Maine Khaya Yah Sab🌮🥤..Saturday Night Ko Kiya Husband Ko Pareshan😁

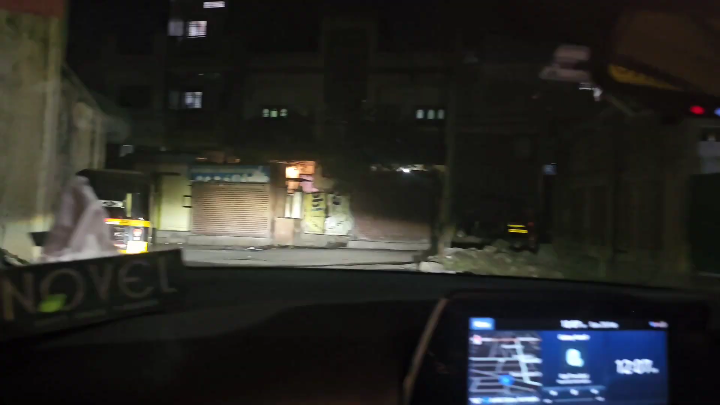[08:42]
ये देखो कितनी छोटी छोटी गली है बाबा। देखो ऐसे चलाना पड़ता है, ऐसे चलाना पड़ता।
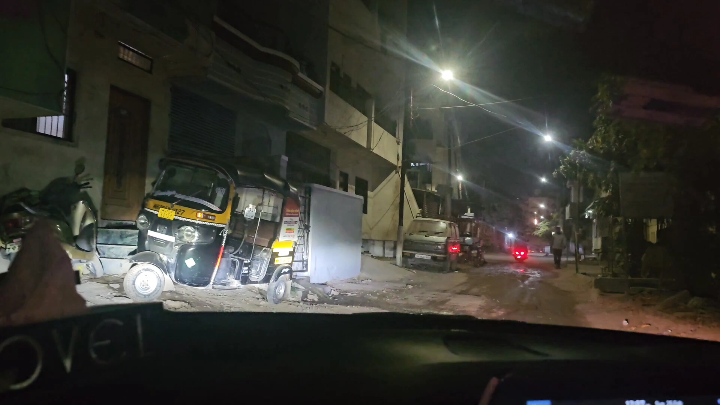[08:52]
ओ ओ रिक्शे लगे हुए रहते, कहीं पर भी रिक्शे लगे हुए, कहीं पर भी कार लगी हुई है, कहीं से भी अंकल आ रहे गए।
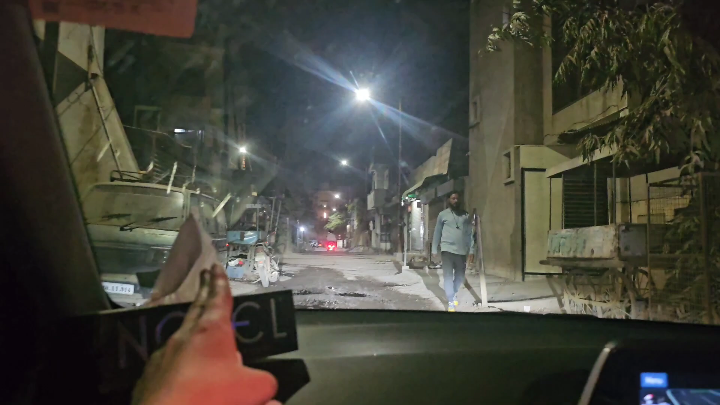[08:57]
अंकल कितने बारीक बारीक है पापा, यहाँ के रोड यहाँ के रास्ते।
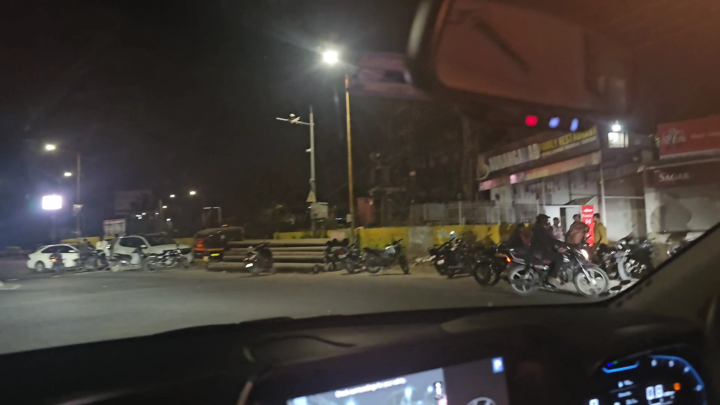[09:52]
हाँ मैंने लेकर आया है बाकी को भी, यहाँ पूरा सुनसान रास्ता हो चुका है।